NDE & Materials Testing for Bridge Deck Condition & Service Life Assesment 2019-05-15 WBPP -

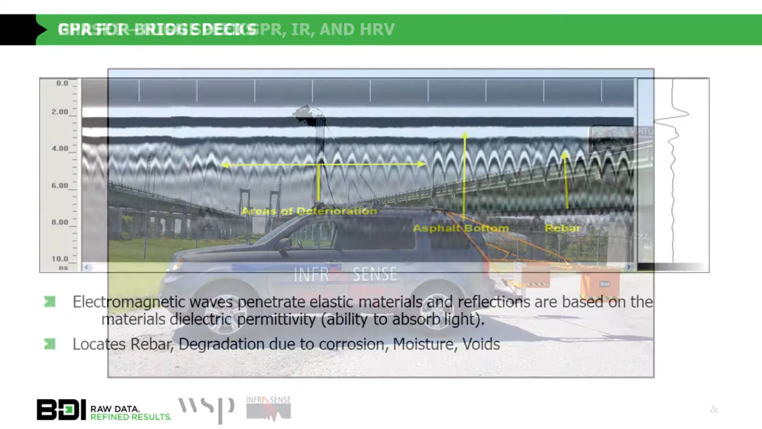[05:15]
It's very good for identifying areas of good rebar, the cover of the rebar itself, and if we have areas of potential degradation.